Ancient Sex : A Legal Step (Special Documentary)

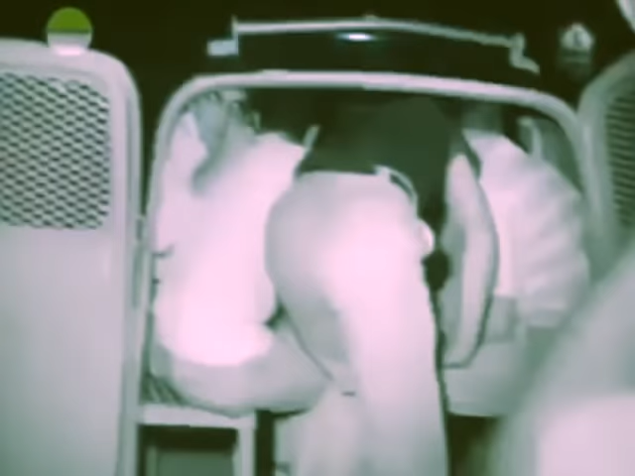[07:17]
they were taken to jail and there was a mandatory five year prison sentence